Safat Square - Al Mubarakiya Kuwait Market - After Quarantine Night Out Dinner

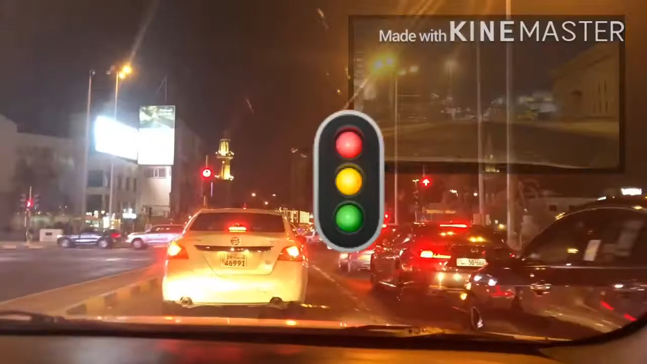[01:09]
Few moments later. May left turn ba yan?
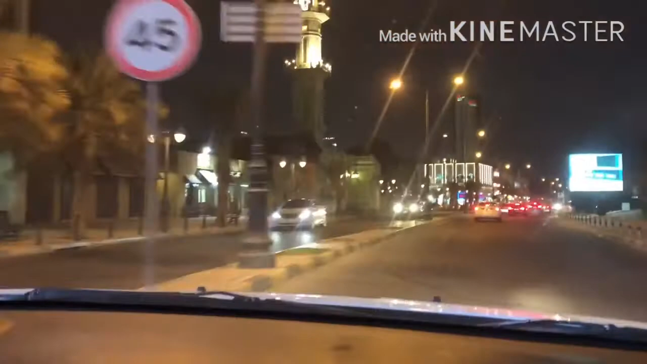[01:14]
Yan mas mga na yan. Turn left na yan. Mag-park ako dito sa kanan eh. Sa likod siguro dyan. No U-turn. Oh my! Parking. Sumahin kita dyan. Hanap tayo dyan.
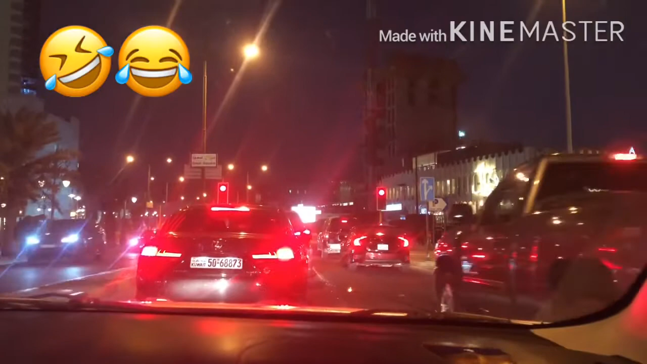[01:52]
Eh, na pwede yata mag-park doon. Pero, ano ata doon? Bali parking. Dumiretso ka na, bro. Diretso ka dyan, mami. Lampas na tayo, pa-uwi na. Ang ulo.
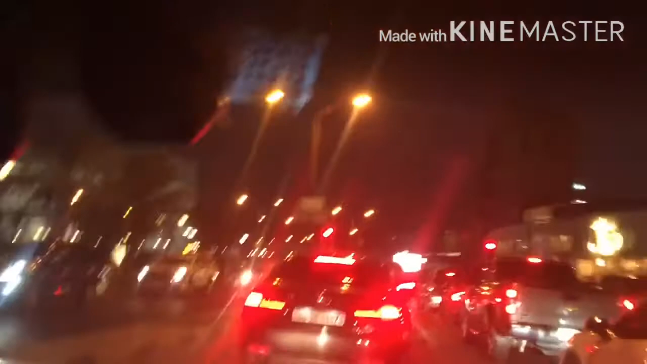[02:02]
Diretso, pa-uwi na. Hindi, may U-turn dyan. No U-turn nga eh. Dyan ako nag-apply ng ano. No U-turn. Yan yung building na kung saan ako nag-apply ng ano, Schengen visa ko.
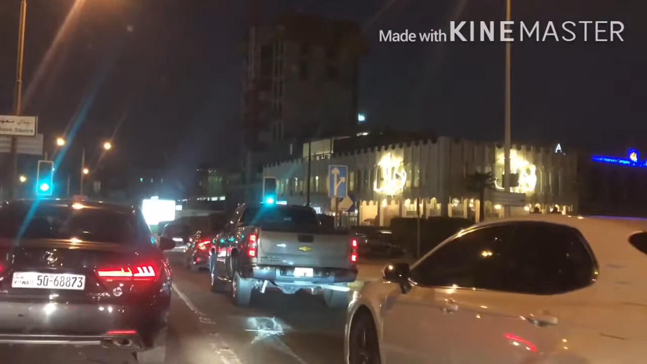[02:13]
Left turn. Kaliwa ako. Yes. Hindi U-turn. Ikaw lang naman naman.
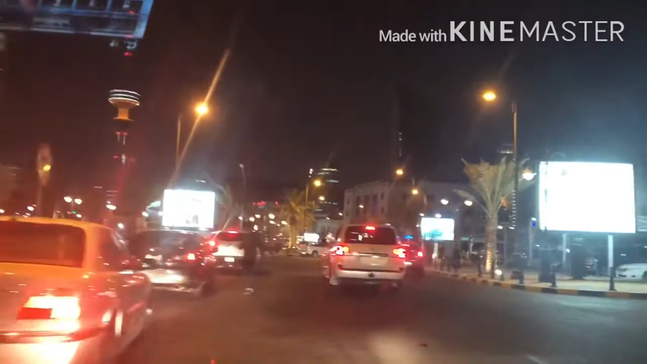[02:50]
Marami pa dyan. Yan yung kainan, no? Diretso ako, ah. Problema lang natin dyan yung parking. Yan nga.
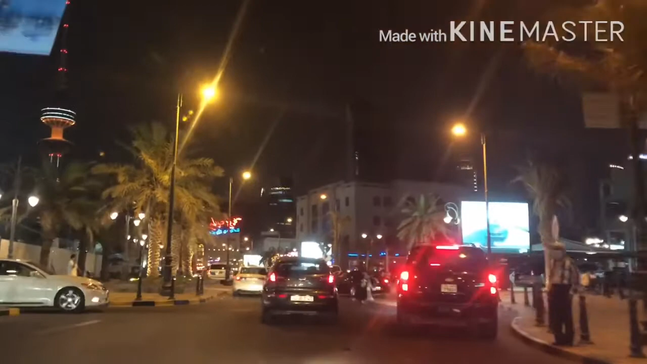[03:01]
Dito ka nagpunta. Masarap kasi dito. Nandito na rin naman tayo. Ayan no, tingnan mo. Nag-umpisa na mga restaurants. Dito tayo kakain ng authentic Kuwaiti. Ayan na oh. Di ba may old sook sila na Salmiya?